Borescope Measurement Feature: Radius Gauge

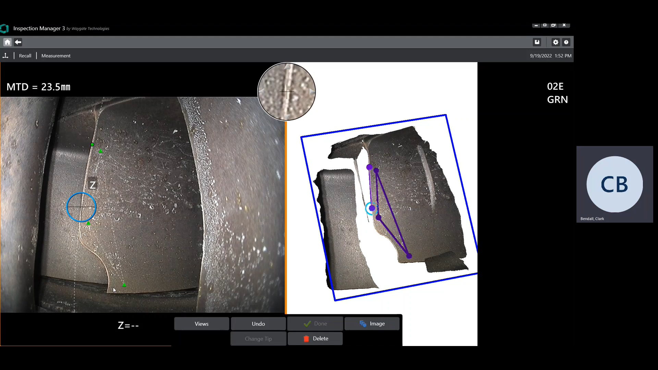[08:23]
sort of errant out here in 3D space as we extrapolate past this second cursor. So we'll go ahead and place our first two cursors up there. And then we'll come down here to measure the depth of that, that blend. And I'm just going to kind of try to keep those three cursors at about the same position relative to the edge of the blade. Okay, so here we've got a 4.01 millimeter depth of the blend at this location.
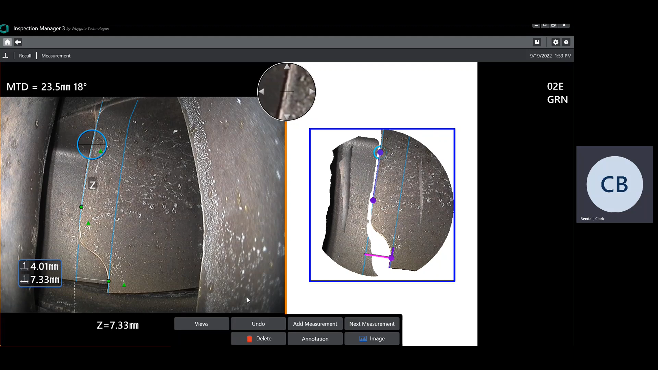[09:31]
And then for the center region of the blend, it calls that a 5x minimum radius. So that would be like a 20 millimeter minimum blend. So let's start out by placing a radius gauge so we can check this upper blend region. So once I click on radius gauge, you'll notice that we have the first soft key here, which is populated with that 4.01 millimeter point to line result. And that's intended to reduce the number of keystrokes or touches that are needed to enter that value as well as to prevent mistakes and
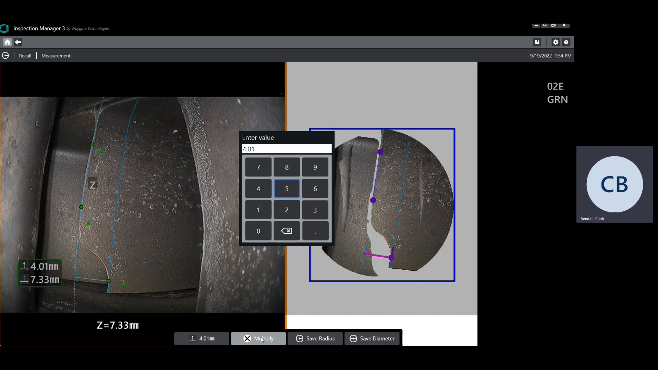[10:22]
And then we also have a multiply function. And because we want the radius here to be at least twice the point to line, we're just going to hit the multiply and then click on two. And then we're going to save that as our radius. So now what we typically want to do is bring that radius gauge so that the perimeter of the gauge is just touching on this sort of corner area, if you will.